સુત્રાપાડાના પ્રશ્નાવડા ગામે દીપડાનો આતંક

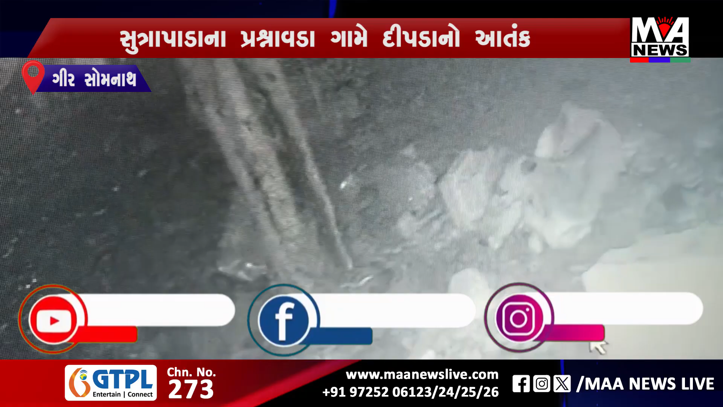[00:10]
ખેડૂતના ફળિયામાં બેઠેલી ગાય પર મધ્યરાત્રિએ દીપડો ત્રાટક્યો હતો. ગાયનો જીવ બચાવવા ભારે પ્રયાસ કરે છે, પણ દીપડા સામે અંતે મોતને ભેટી ગઈ હતી. દીપડાએ બે દિવસમાં બે પશુના મારણ કર્યા છે. ગ્રામજનોમાં ડરનો માહોલ છવાયો.